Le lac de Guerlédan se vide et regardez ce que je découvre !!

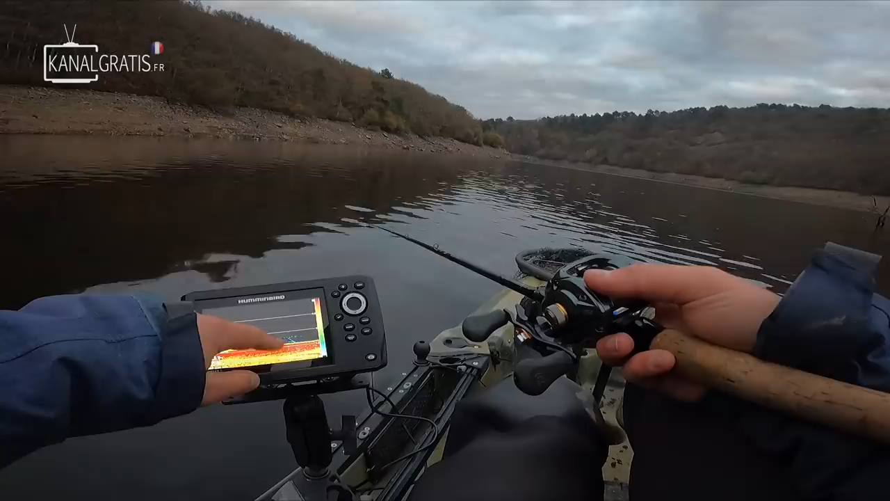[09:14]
qui est monté là on voit la montée du poisson une touche très subtile un pas violente ils sont posés ils sont un peu léthargique là sur le fond allez allez un gros là 8 m 8 m d'eau là on est encore plus bas que tout à l'heure là ça tombe là je peux me prendre une frappe là là je peux me prendre une frappe 9 m 50 on a pratiquement dix mètres la